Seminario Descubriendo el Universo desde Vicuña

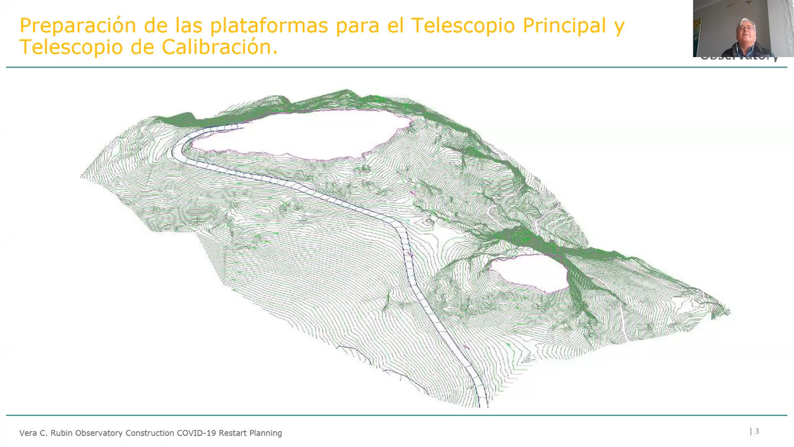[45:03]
donde se pensó en instalar inicialmente el telescopio Vera Rubin ¿no es cierto? hicimos donde está mi mouse un corte en la plataforma principal e hicimos donde está mi mouse acá abajo un corte en una plataforma para un telescopio auxiliar a diferencia de lo que significa ¿no es cierto? el rayo láser que disparaba Gemini para poder hacer calibraciones de su telescopio en la
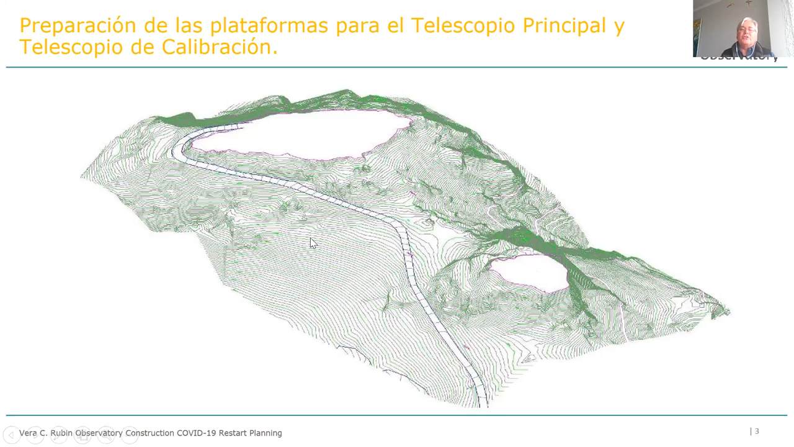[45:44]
plataforma auxiliar que es la plataforma chiquitita ¿no es cierto? vamos a tener un telescopio que ya lo tenemos ¿no es cierto? operativo el cual va a entregar información al telescopio mayor que va a ir en la plataforma principal aquí podemos ver ¿no es cierto?